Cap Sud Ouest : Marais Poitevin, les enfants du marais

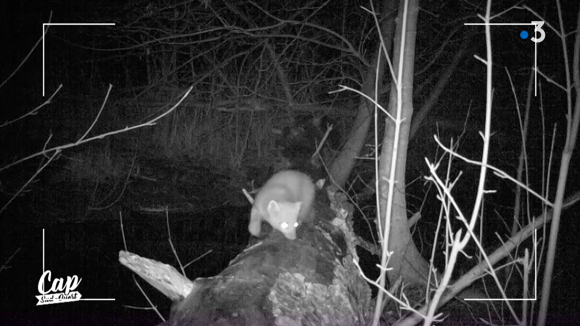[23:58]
qui est un petit mammifère tacheté, très joli, qu'on ne voit que la nuit.
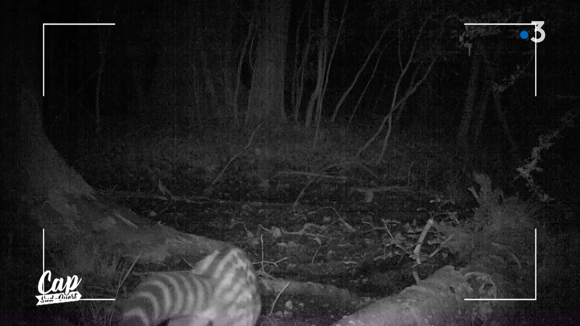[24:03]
Tu tiens une satisfaction personnelle, j'imagine, d'arriver à capturer ces images un peu inédites ?